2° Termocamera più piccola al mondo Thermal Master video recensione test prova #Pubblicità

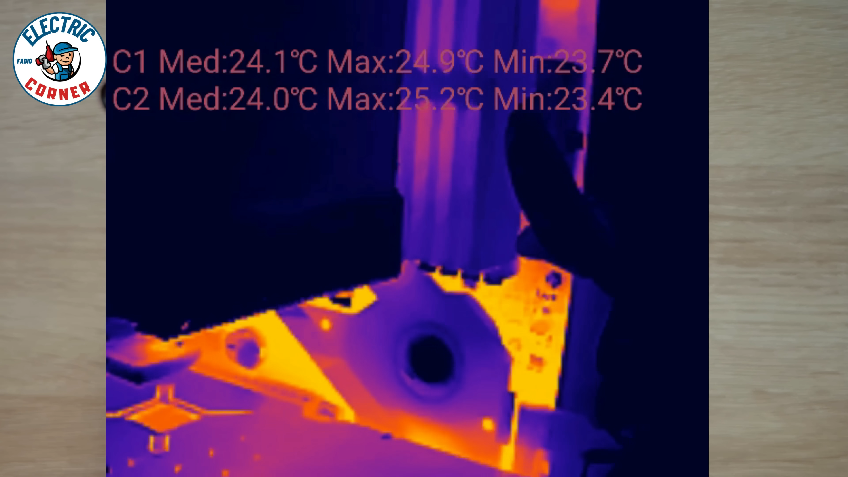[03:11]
Potete per esempio avere delle misure sullo schermo con tre punti che vi danno le temperature in tempo reale. Posso spostarli in modo da sapere in determinati punti quale sia la temperatura maggiore.
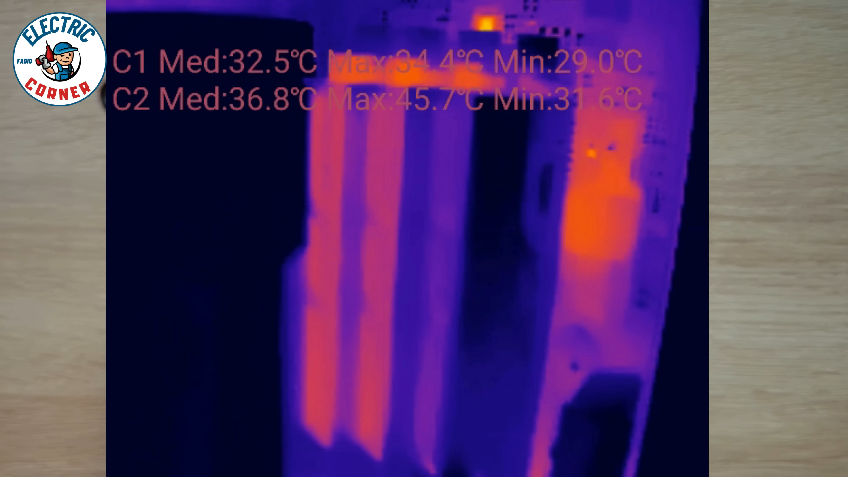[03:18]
Manca però l'indicazione automatica dei punti più caldi e punti più freddi.
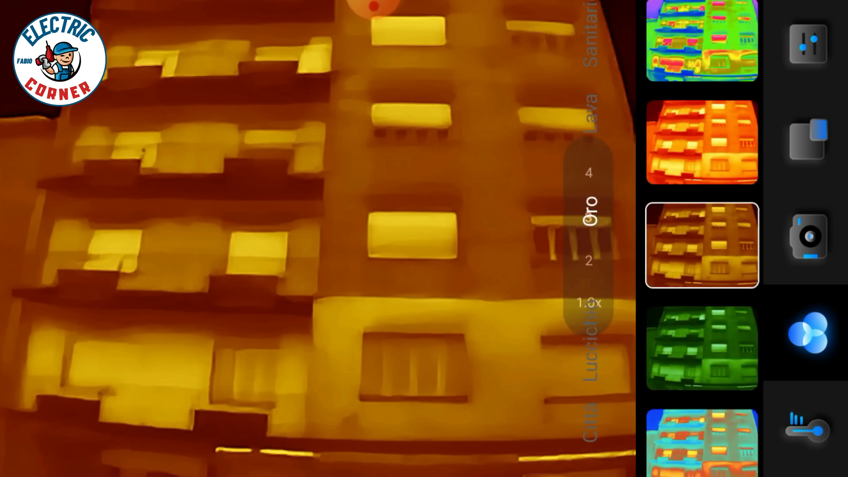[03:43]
Le palette poi sono visibili in contemporanea sullo schermo in basso. Quindi quando state facendo una scansione potete vedere in contemporanea anche le differenze cromatiche su altre palette.
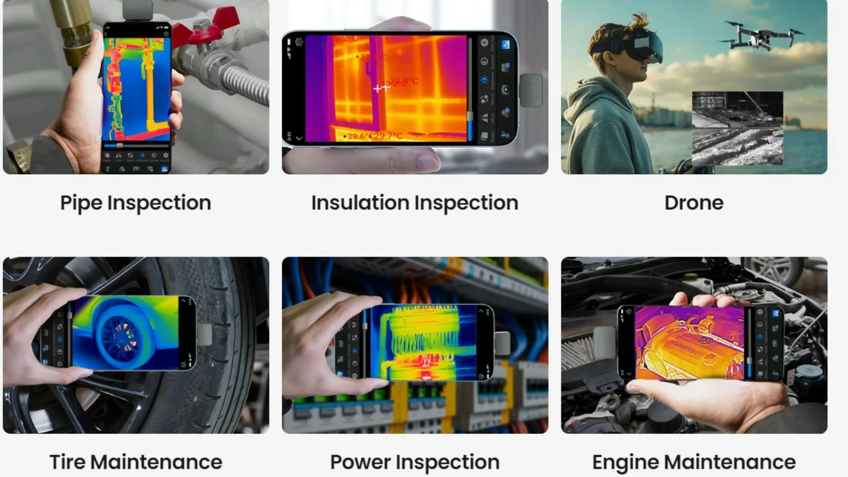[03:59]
Ma cosa ci potete fare con una termocamera? Per esempio si possono ispezionare le tubazioni dell'acqua, isolamenti termici oppure la scansione dei freni, ispezioni elettriche, ispezioni all'interno dei motori e che più ne ha più ne metta. Potete per esempio anche fare indagini sull'origine di una perdita d'acqua magari all'inquilio del piano di sopra.
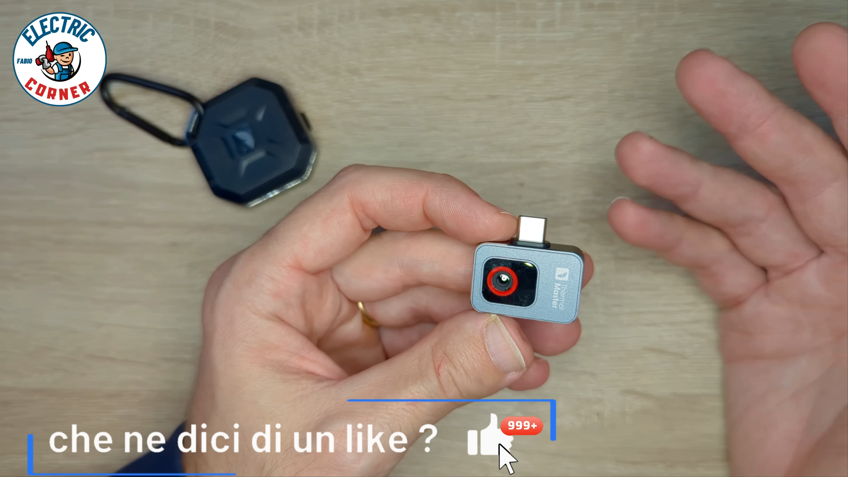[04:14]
La cosa che più mi piace di questo tipo di termocamere in assoluto è la possibilità oltre che di fare foto anche di registrare video sfruttando il microfono del cellulare. Per tutti i lavori in cui sia necessario prendere appunti mentre si fanno determinate misurazioni o rilevamenti il
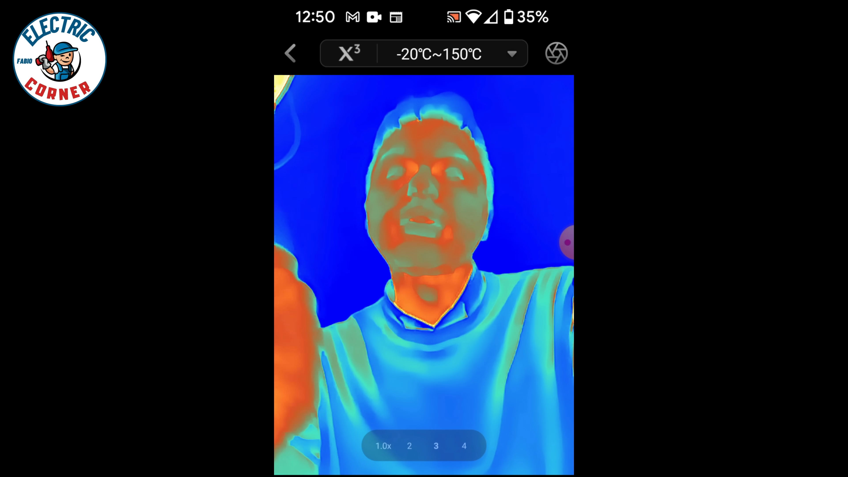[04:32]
telefono registra anche l'audio cosa che invece non possono fare la maggior parte delle termocamere ordinarie.
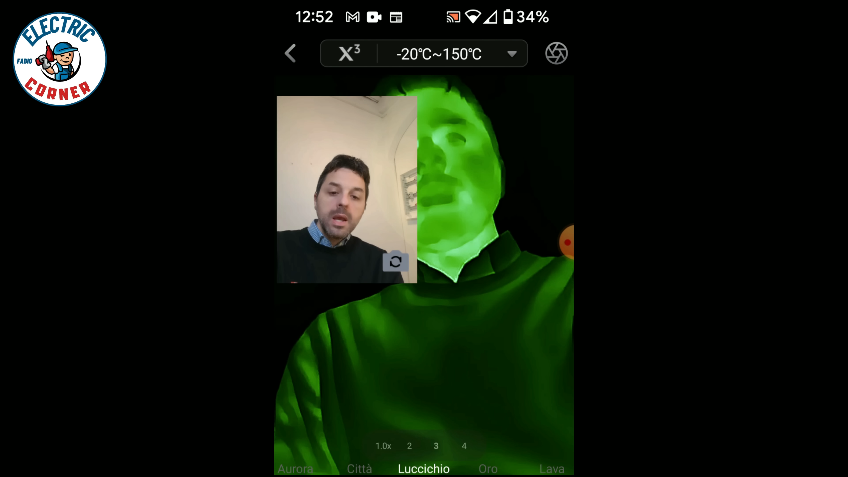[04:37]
Cosa molto interessante posso avere come dire una doppia ripresa sia quella del mondo reale che quella fatta
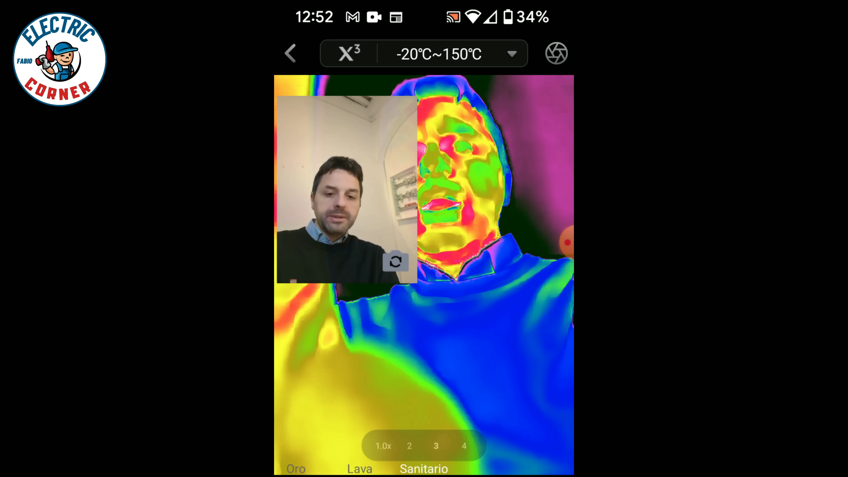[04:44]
con la termocamera in modo da avere la doppia visuale mentre sto facendo un qualsiasi tipo di ripresa.
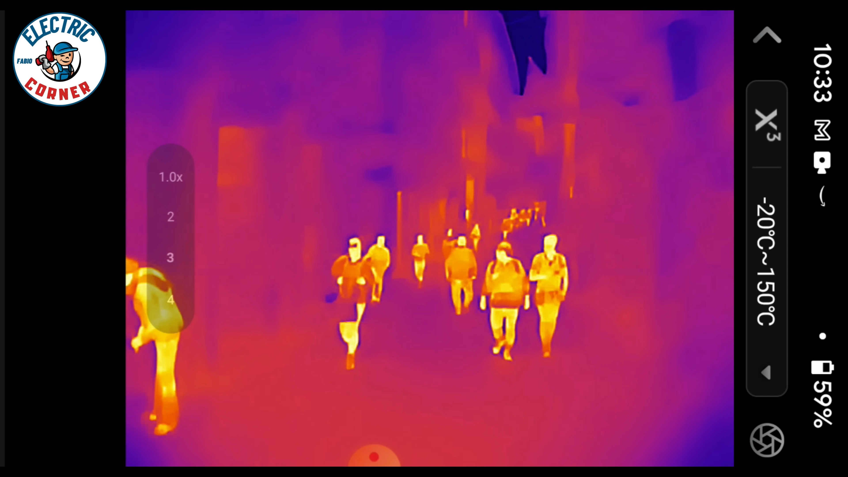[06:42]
Si vede veramente in modo molto molto netto tutte le differenze cromatiche. Ora io sto cambiando anche le palette per far vedere
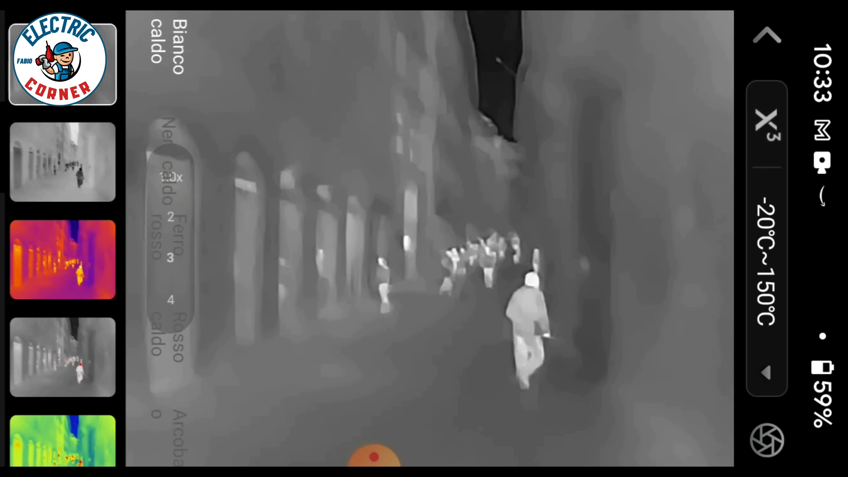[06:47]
quali sono poi le superfici che sono interessate dal rilevamento.
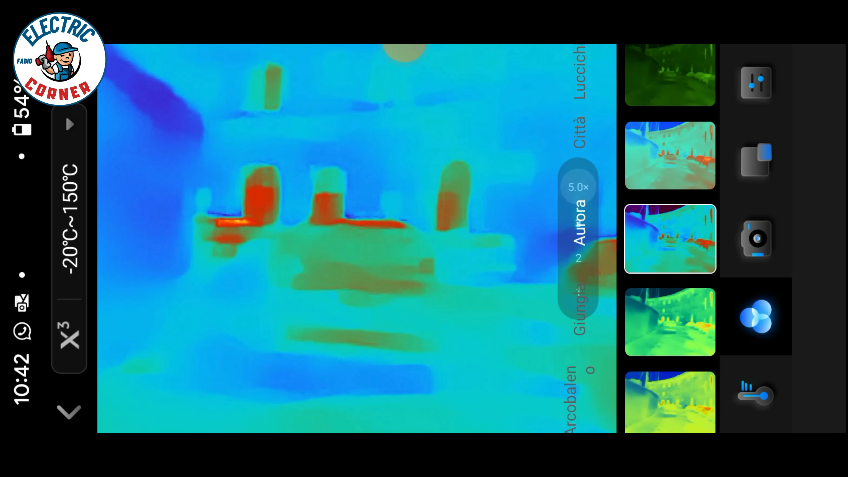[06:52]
La macchina dà la possibilità anche di effettuare col pinch to zoom uno zoom fino a 15x, chiaramente è uno zoom di tipo digitale,
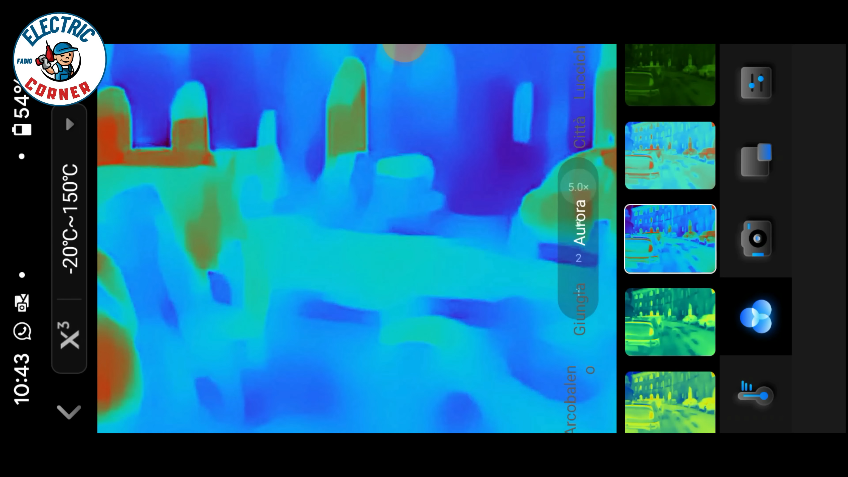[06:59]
quindi perde parecchio di qualità l'immagine.
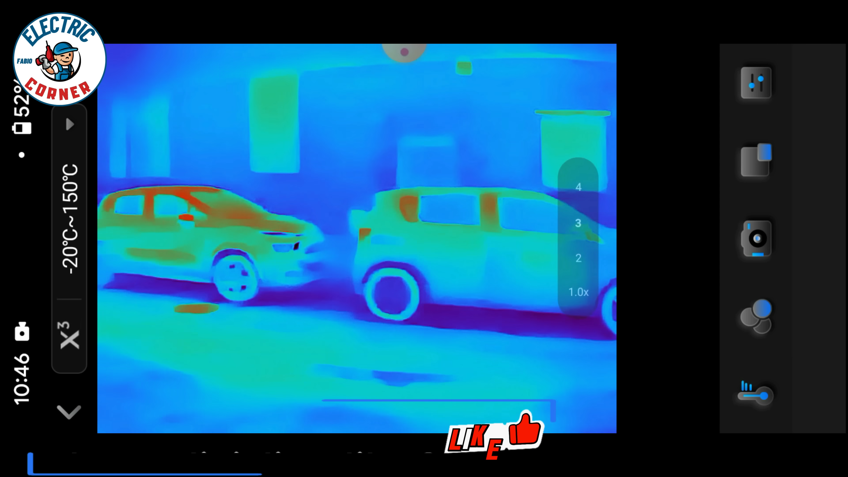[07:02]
Qui sono immagini di repertorio per farvi vedere la differenza tra le macchine che sono ferme da un po' di tempo e quelle che invece si sono appena fermate,
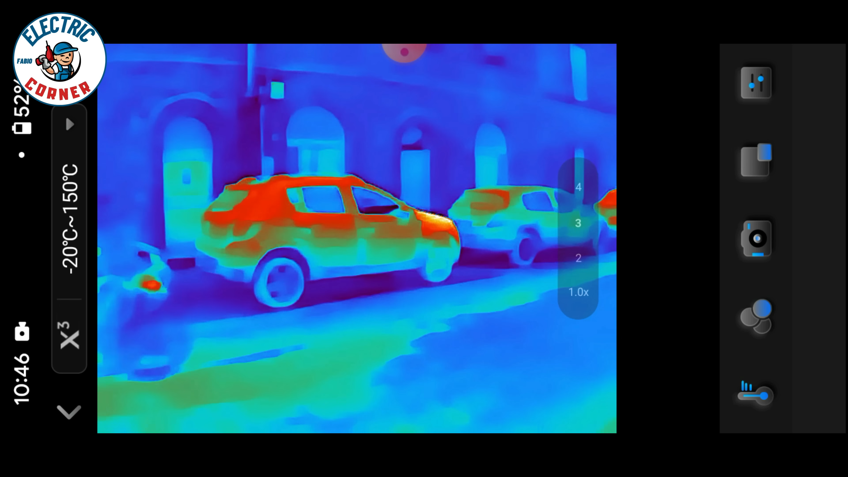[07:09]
dove si nota la differenza termica delle varie parti dell'auto stessa.
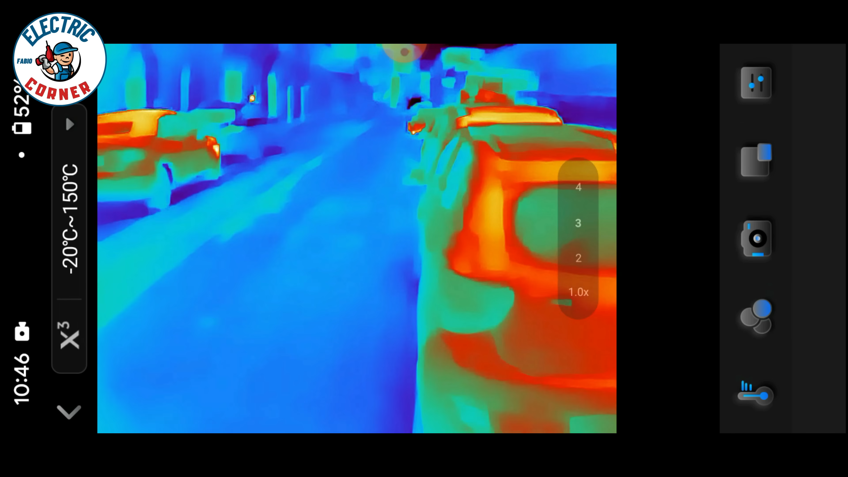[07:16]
Qui vi faccio vedere sempre qualche particolare sulle macchine che sono termicamente ancora
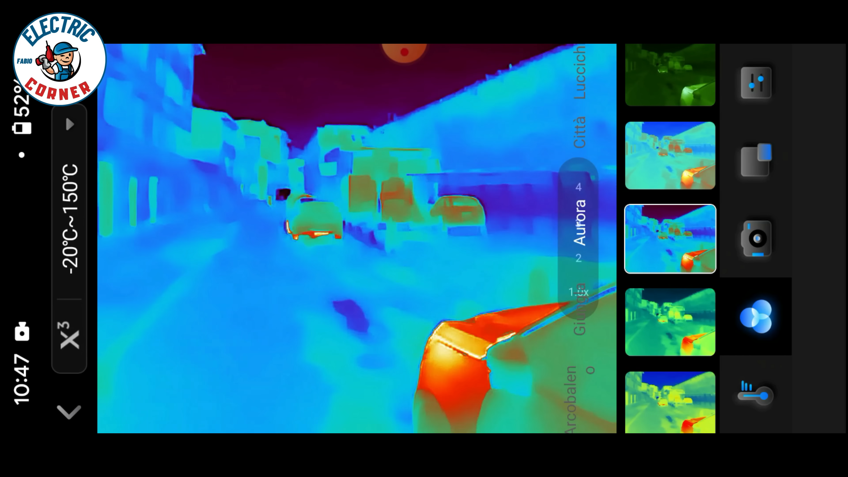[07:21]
rilevabili in termini di rosso e di arancione acceso.
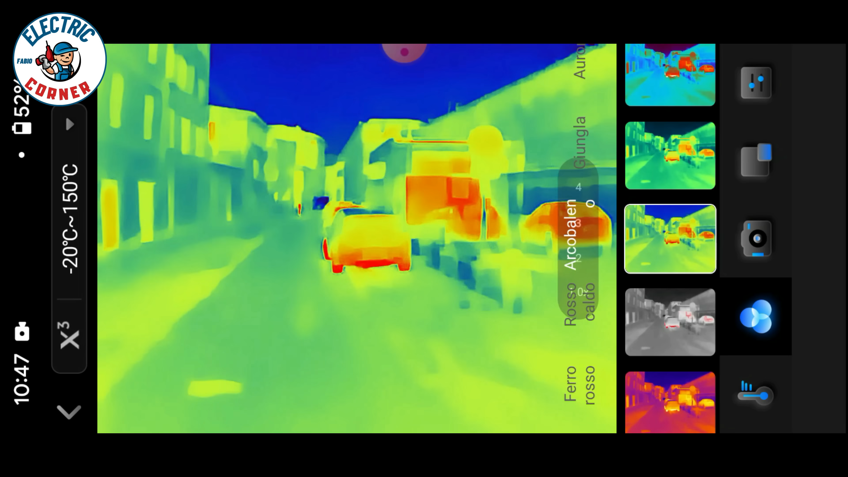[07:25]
Ora qui vediamo per esempio la parte rossa, per esempio vicino alle gomme,
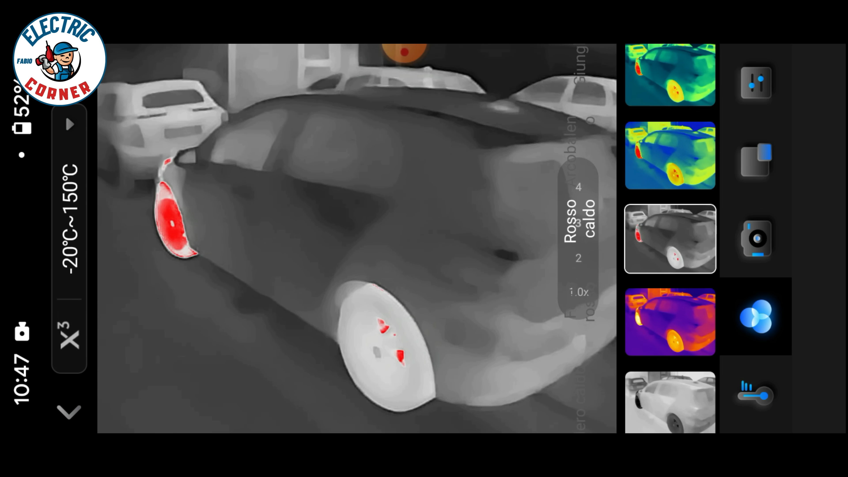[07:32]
al tubo di scappamento o ai freni, dove si vede molto bene che la macchina si è fermata da poco perché è ancora bella calda.